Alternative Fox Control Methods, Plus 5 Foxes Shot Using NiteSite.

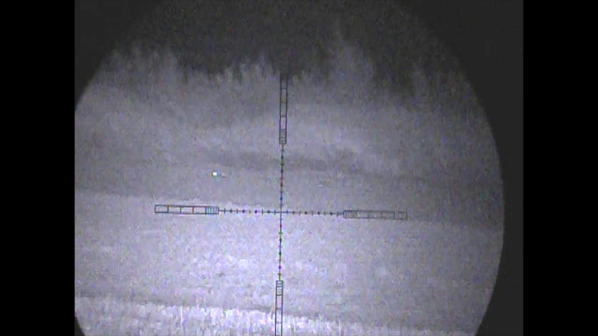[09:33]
I had to walk quite a bit closer to those foxes before I mouth squeaked it in, and yet again that one came in a treat.
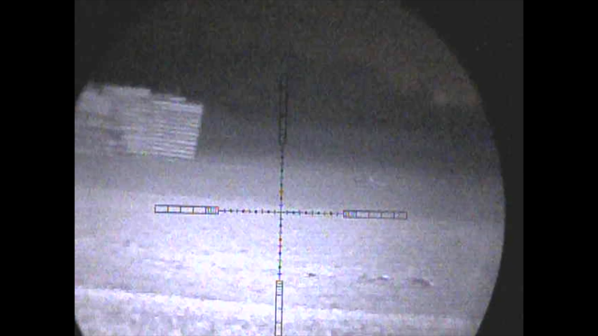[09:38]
This time round, the second fox isn't hanging around.
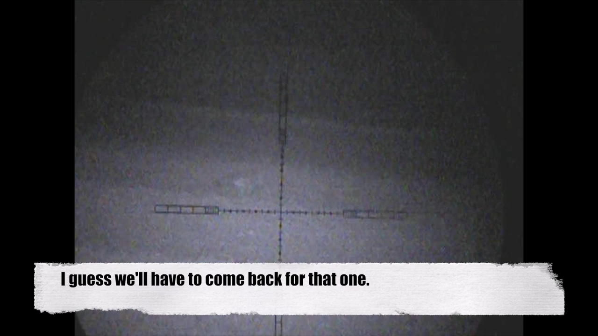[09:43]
This one bombed it right across the field and barely looked back, so that one will have to wait for another time. Checking on the second farm on the next night, and you can see here a fox that doesn't really want to come in. This one's very cautious indeed. The shot was actually 182 yards off of sticks, which is about as far as you want to go, really, when you're shooting off of sticks. Luckily, though, there was no wind, and the shot found his mark.
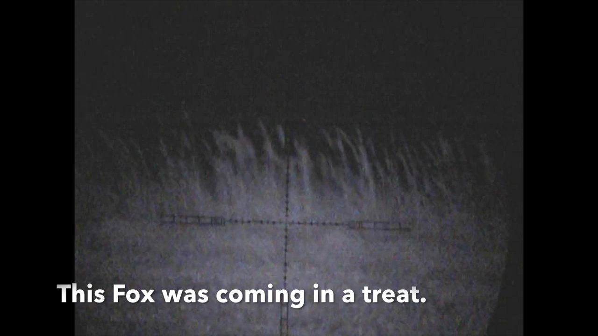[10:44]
so that was two down that night we had actually managed another fox in between then a very mature dog fox a nice big one unfortunately i forgot to press the record button anyway moving on a little later on in
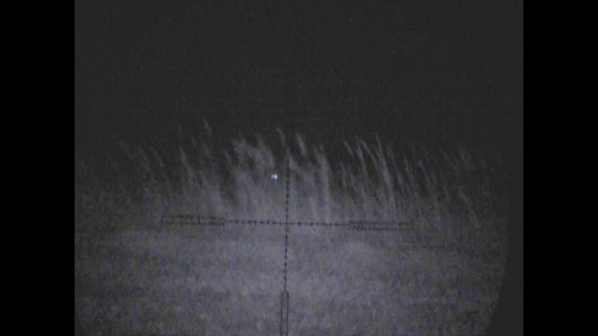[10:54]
the evening we've got another fox coming in this one though isn't playing ball it comes up to the reeds and won't come any closer and kind of sits behind there i cannot see enough of it for me
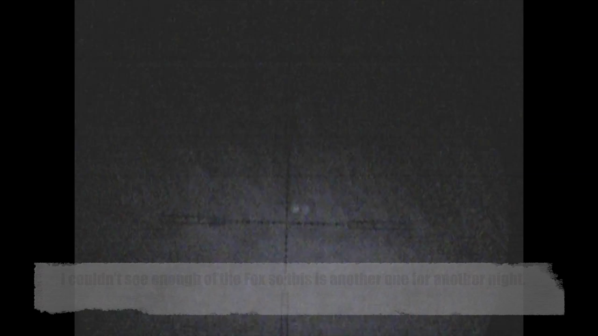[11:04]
to be able to take the shot so once again we'll leave that one for another night